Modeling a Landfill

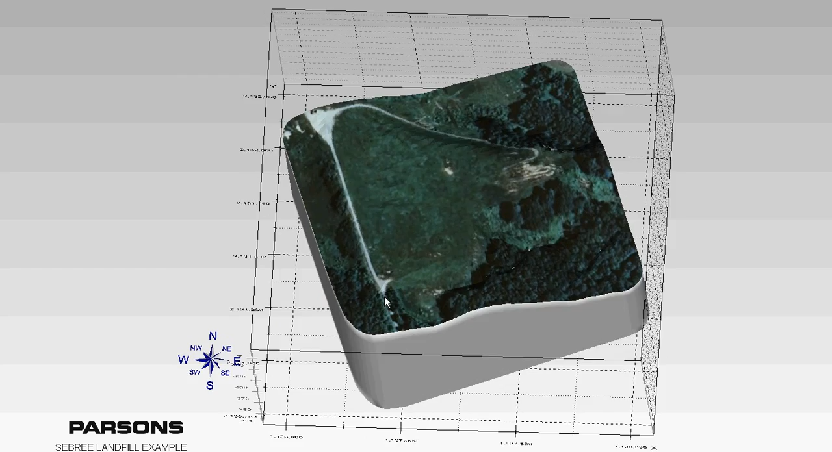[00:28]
So we start out the model by previewing the current condition of the site, the current topography. We have a current image just sort of draped over this.
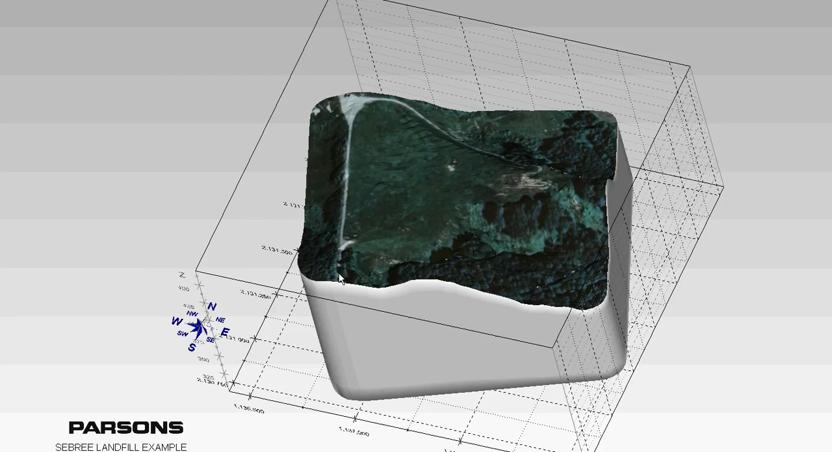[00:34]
And I figure you may or may not want to show this,
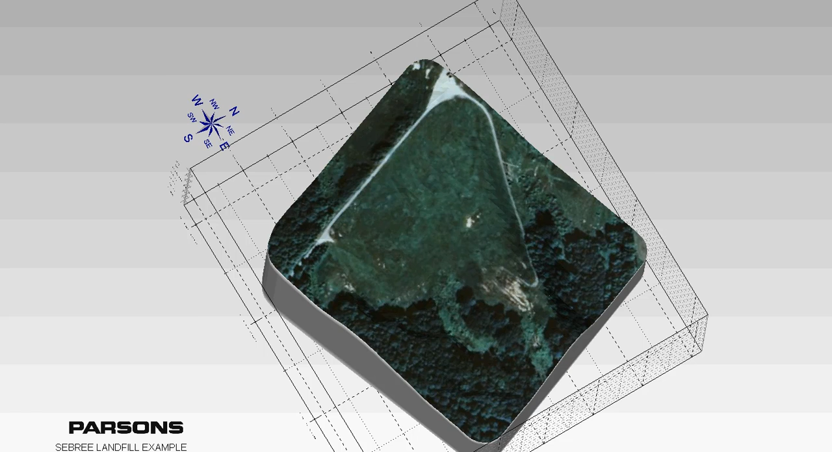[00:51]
The next place that we want to go is to look at pre-landfill conditions.
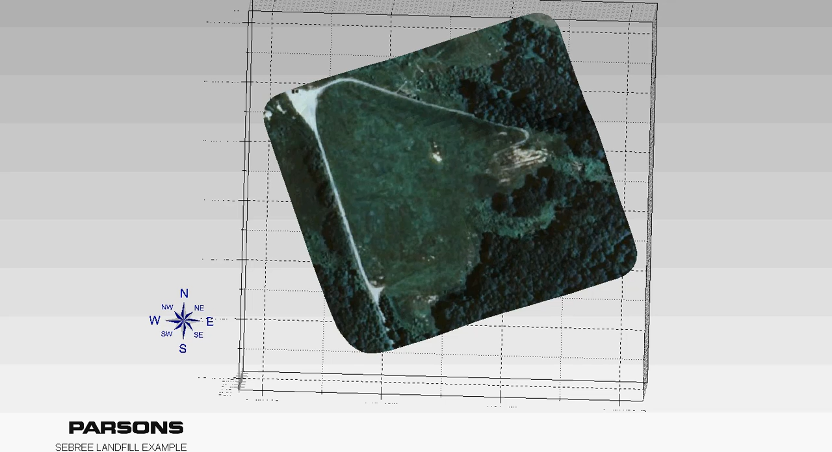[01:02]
And so I'm going to take and turn the visibility down on this thing and then we're going to ramp up our pre-landfill surface.
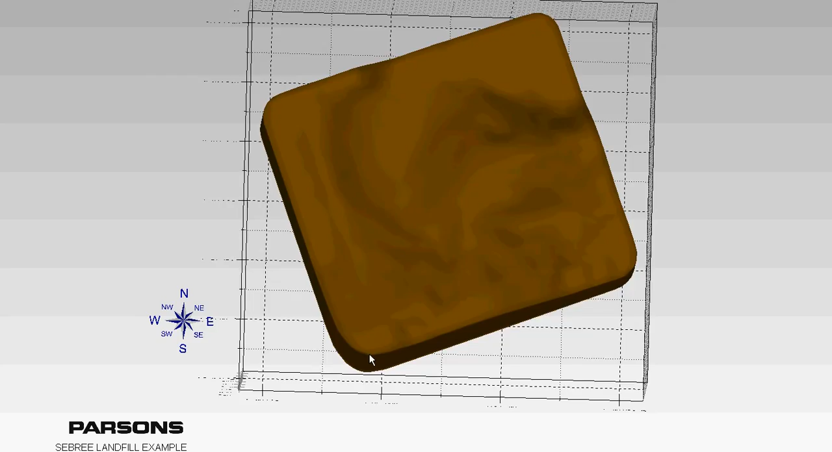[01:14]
And we can take and zoom in and out and sort of discuss this surface.
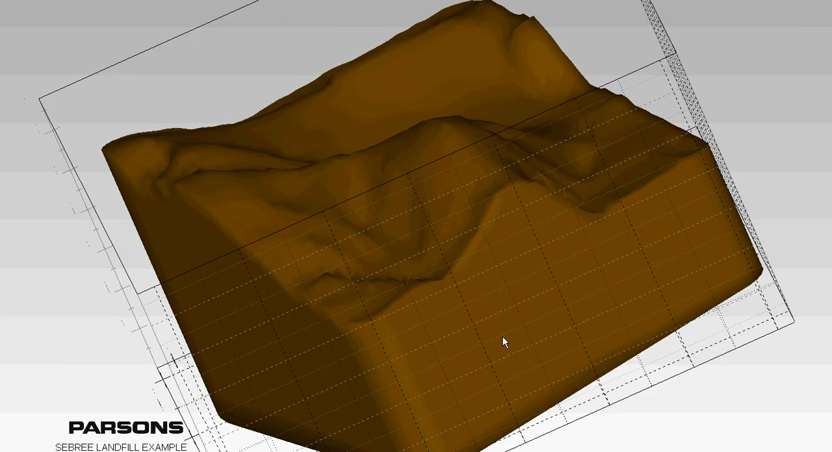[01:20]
You know, if we need to, we can overlay the imagery again just to get, you know, the user may sort of lose track of where they are.
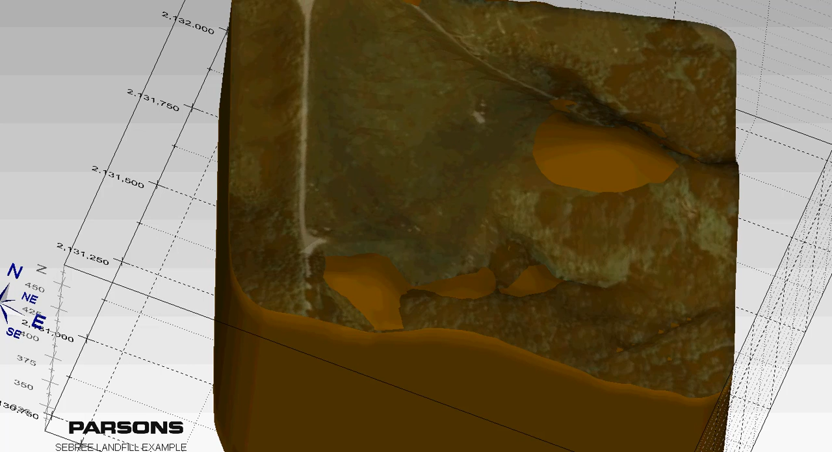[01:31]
But we can turn the image on and off, but you're going to notice something that I'm going to show in the next feature here.